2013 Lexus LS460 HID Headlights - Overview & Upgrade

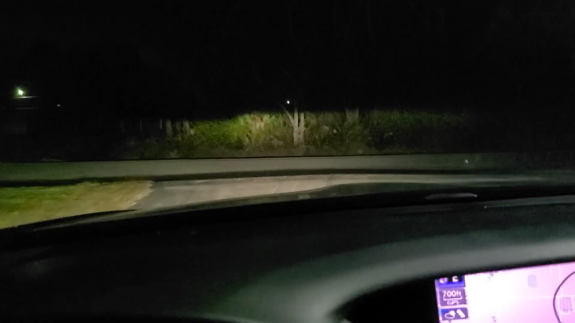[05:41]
out of the complex and you can see our beautiful two cutoffs right there and uh shining through the night cutting through quite beautifully lighting
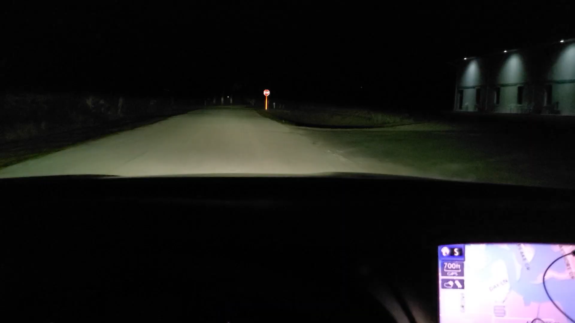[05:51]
up the road without blinding oncoming traffic down yonder that's our high beam so this is a pretty nice setup could certainly be improved a little bit with some aftermarket projectors maybe even a clear lens swap or something i don't know if that stuff even exists for this particular model super pleased with this setup that's all i gotta say on this build pricing and product information is going to be in the video description all build inquiries must be submitted via the form on the website the link to that will also be in the video description and after all thanks for watching this is 13 with superior mobile by 13 i will talk to you later have yourselves a wonderful day see ya